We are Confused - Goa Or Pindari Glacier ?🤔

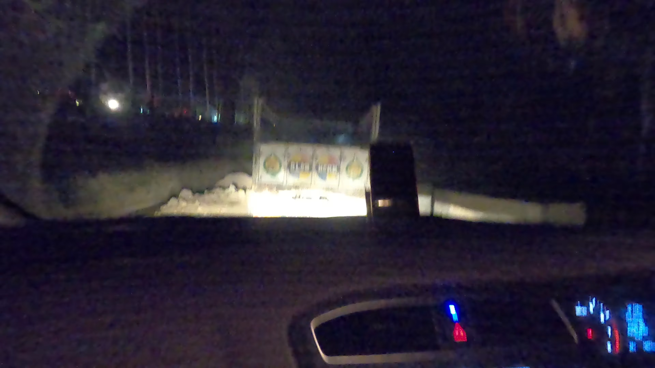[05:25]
और देखिए ये HMT वाली रोड है, यहाँ आपको कई सारी डांसिंग कार्स मिल सकती हैं रात में, तो आप ज्यादा डांसिंग कार्स में ध्यान ना दे प्लीज, तो ज्यादा बेटर रहेगा।